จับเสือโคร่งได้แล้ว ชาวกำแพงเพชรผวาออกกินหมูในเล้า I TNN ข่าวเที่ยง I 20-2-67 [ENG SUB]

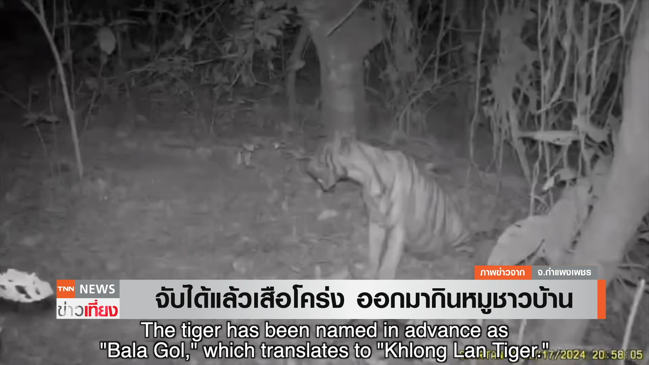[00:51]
งบาระโก แปลว่าเสือโครงคลองหลานนั่นเองครับล่าสุดเมื่อกลังหนึกที่ผ่านมากล้อง Camera Trapจากองค์การกองทุนสัตว์ป่าโลก
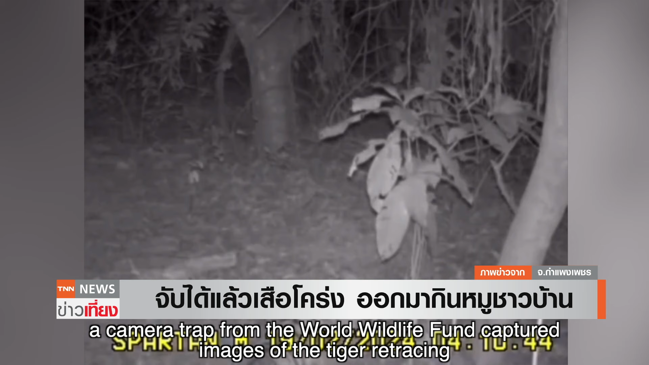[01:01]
ได้จับภาพเสือโครงเดินย้อนเส้นทางมาเกี่ย Kasarแล
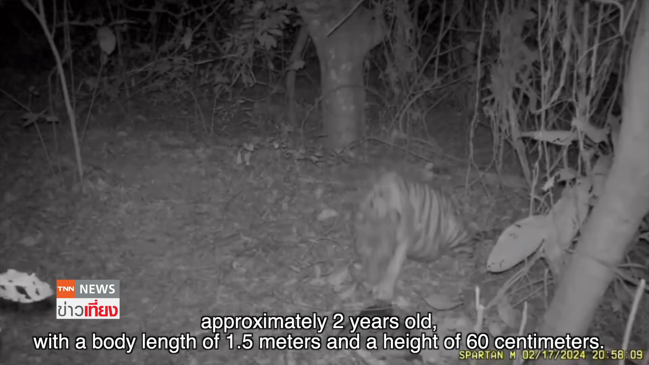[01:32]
จากการตรวจสอบเสื้อโครงพบว่าเป็นเภชมี Afghan ห galaxy 大ธ ประมาณ 2Ps เท่านั้นเองความยาวดำตัวประมาณ 1 เมตร ครึ่งสูง 60 เส연 timerเจ้านะทีเขศรักษาพันศัทป่า ห่วยขาแค้งจะนำไปดูแลฟื้นฟูร่างกายก่อนติดปราค.